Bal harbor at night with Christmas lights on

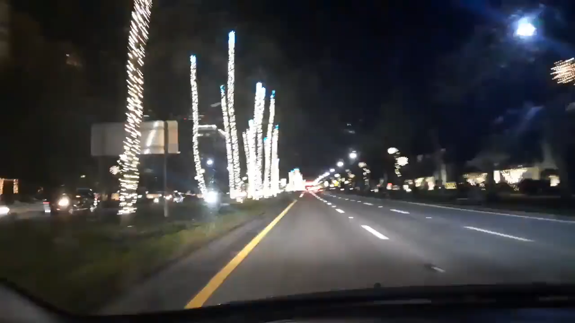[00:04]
This is Ball Harbor at night during the Christmas time.